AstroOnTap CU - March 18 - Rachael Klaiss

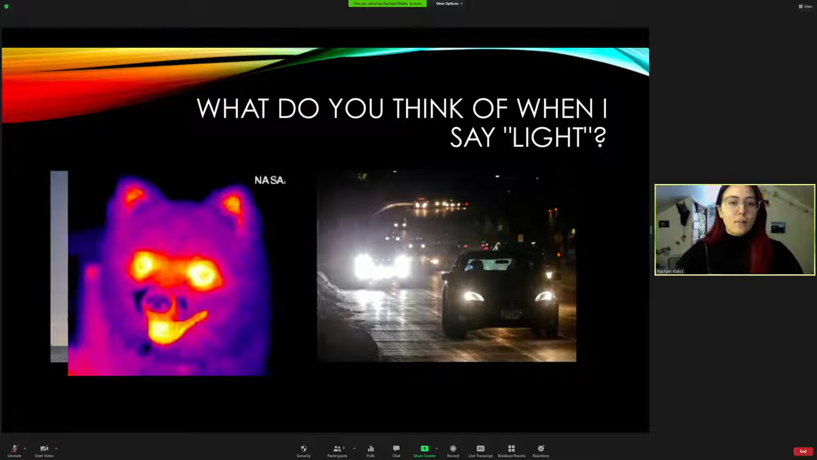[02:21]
that, that use this IR light or infrared light to help you see kind of a heat map of your body. So that's a type of invisible light. Another type of invisible light that can help us visualize things or take pictures of our body are x-rays. So this is something that a lot of people have also probably experienced, and you might have envisioned this as like an alternative form of light. Another one of those things that helps us take pictures and sees things.